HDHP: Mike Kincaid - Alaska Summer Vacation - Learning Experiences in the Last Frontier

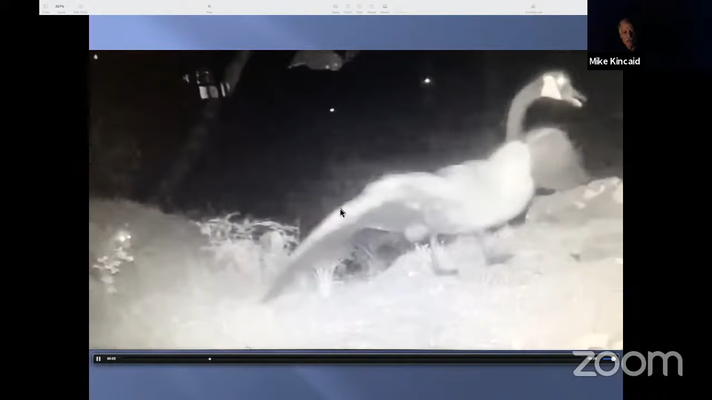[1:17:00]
oh oh we every year we have a goose that comes back and builds a nest up on the hill above our house that's our house down here and this is kind of
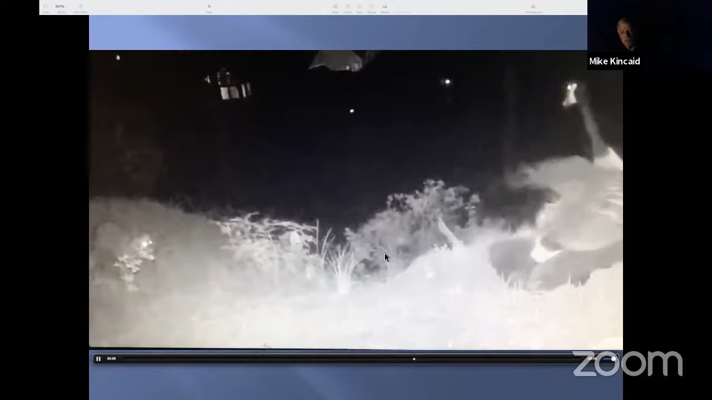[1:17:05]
interesting cut on their camera one night it's fighting off a raccoon unfortunately the raccoon didn't win eventually he got the eggs there's some ducks eagles